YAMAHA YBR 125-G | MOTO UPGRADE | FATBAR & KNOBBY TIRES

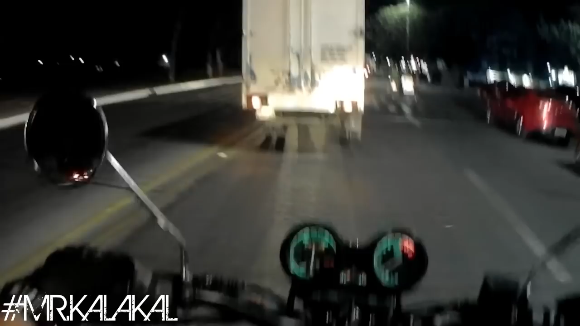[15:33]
Then later, pag-uwi ko, I'm gonna give you a walk around of Lando so that you can see ano yung mga biglang pagbabago niya once you change your tires into a Knobby tires, particularly itong 4.1 or 4.10 with the stock rims in a Yamaha YBR125. Ayan. Singit-singit tayo.
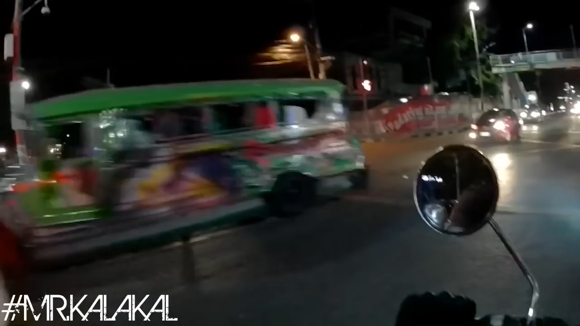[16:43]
And off we go. Green. Bumigat, slight difference lang. Slight difference lang.
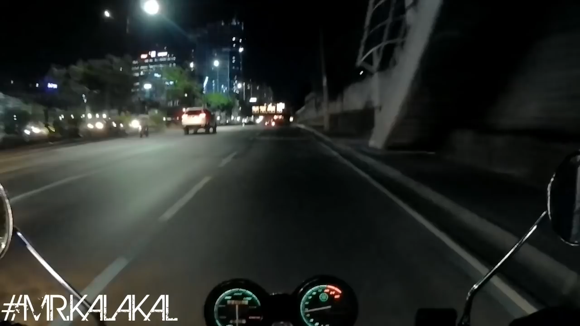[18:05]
We're about to make a right dito sa aking favorite spot sa may Ortigas Avenue. And itong spot na to ng C5 na to, laging mabango dito. I don't know kung bakit. Laging mabango. Anyway, so far okay naman to si Lando. Tinesting ko dito sa, yun nga, okay, hindi naman siya ganun kadulas. Though hindi naman talaga ako mabilis lumiko.
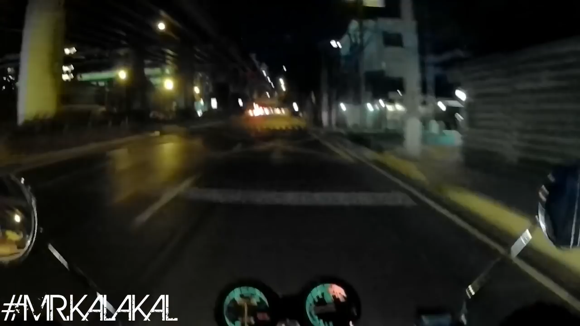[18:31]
Pero for me, it's all good. Yan. And we're turning to Ortigas
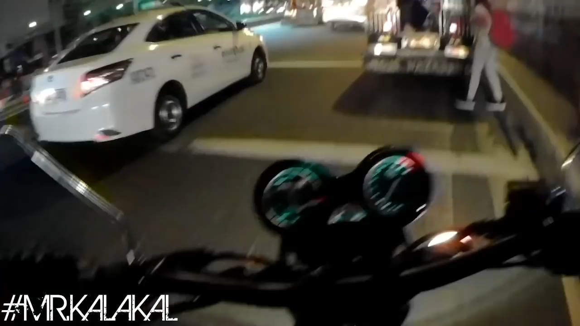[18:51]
Avenue. Ingay. Pahon.
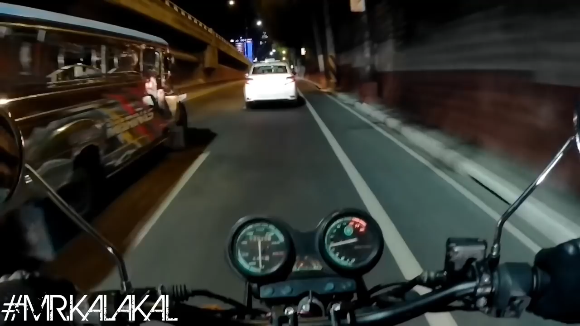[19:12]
Sayang, sana gumagana yung speedometer ko. Wala pa rin kasi stock na speedometer cable kila RS Moto eh. Nung nagkaloka naman tayo, hindi pa ako nakabili. What's your plan, taxi boy? See? Ataw yung UV Express na yun, oh. Kanina pa yun, tumutok sa akin bigla eh. Dadasal lang ako mamaya, tumbukin ako
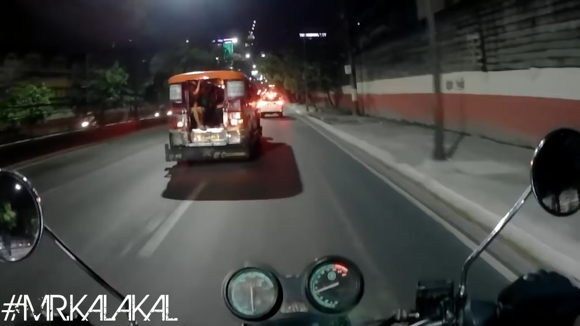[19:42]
eh. Tingnan mo tong jeep na to.
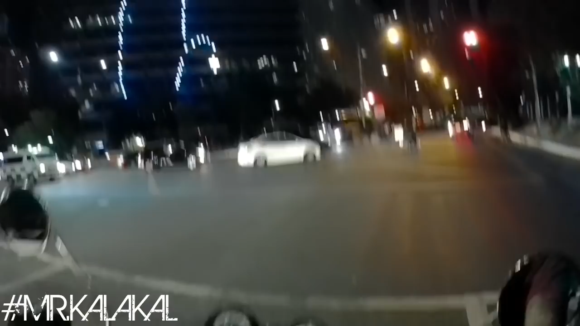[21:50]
Guys, kita niyo ba yung tires? Ayan, oh. Ayan na to. Alright, mga kapotpot. So, medyo malapit na tayo sa condo.
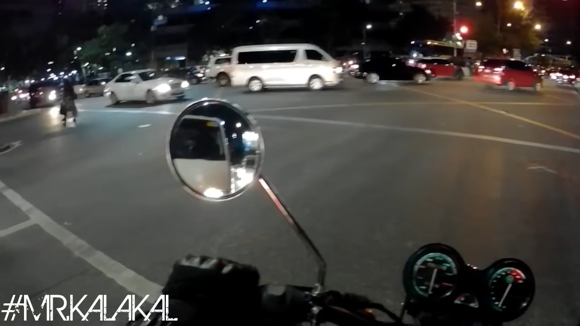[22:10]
I'll give you a montage of this new upgrade that we did dito kay Lando 125. In 3, 2, 1, go! Uy, madalas pala yung... Ay!